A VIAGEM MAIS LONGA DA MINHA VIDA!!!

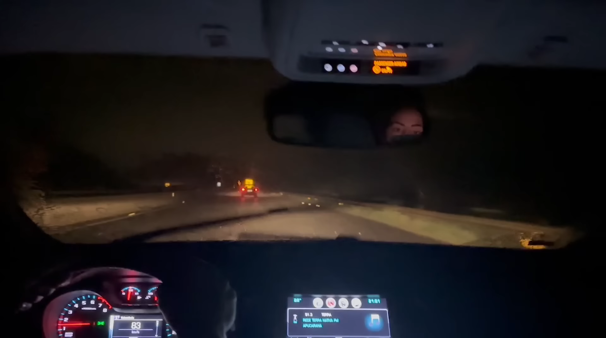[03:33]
Ô, louco. Ó, o limpador é automático, virar. Ah, tá ligado automático? É, ligado. Liga conforme o... A chuva, né? Ele aumenta a velocidade conforme a chuva. É. Olha só, por isso tá rápido, ó.
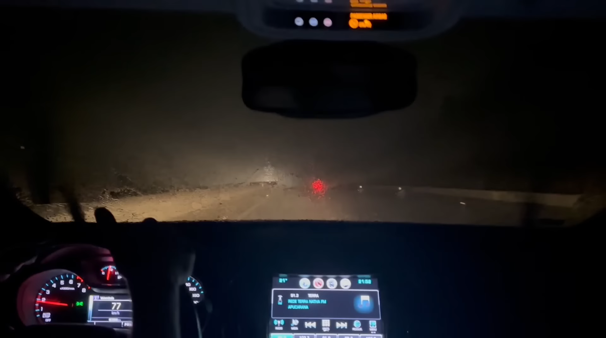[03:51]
Bom que já vai limpar o cruze da poeirinha que nós pegamos na estrada, né, Gu? Então, né, Gu? Tá no speed. Olha, chuvona, hein, galera? Isso aí, vamos indo devagarzinho. Vamos, Deus abençoe a viagem aí, né, Gu? Vamos devagarzinho. Aí, ó, ele vai parando sozinho, ó. Ah, é, ó. Conforme vai parando a chuva. É verdade, ó. Interessante, né? É isso aí, pessoal. Bora seguir a viagem. Vamos que vamos.
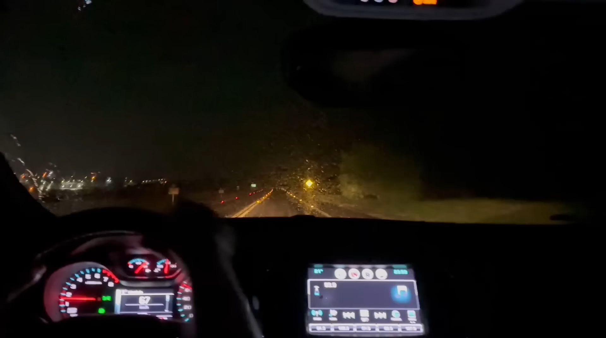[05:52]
Aqui com o Cruz, hein? Isso aí. Aí, pessoal, então, ó, passando Florestópolis aqui, ó. Entrando Florestópolis. Um abraço pra todos os seguidores aí de Florestópolis, hein? E vamos que
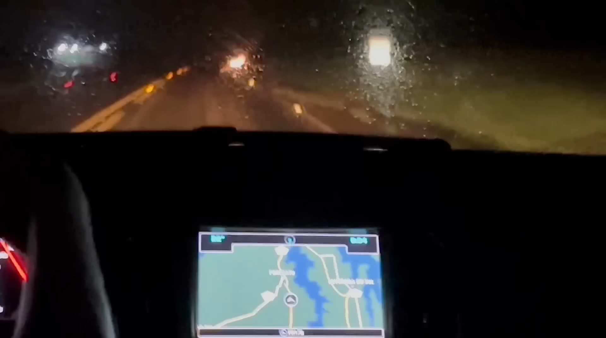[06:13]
vamos passar a divisa do Paraná para São Paulo, hein, Gustavo? Sei, nossa, hein? Na polícia aqui, acho que a divisa já é ali na frente.
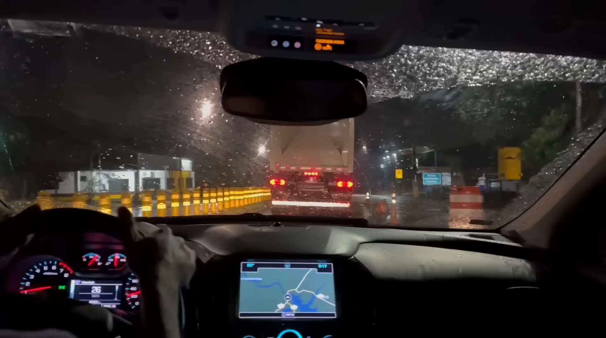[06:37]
É ali na frente, ó. Tá no mapa aqui, pessoal, ó.
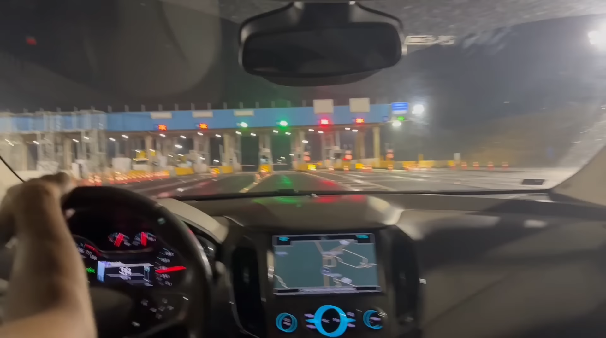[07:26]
Galera, chegando no primeiro pedágio da viagem, ó. Aqui chegando em Martinópolis.
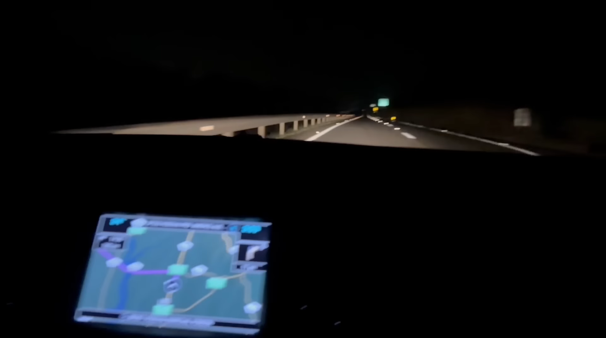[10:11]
E onde nós estamos aí agora, ó. Passamos Lins, né, ó.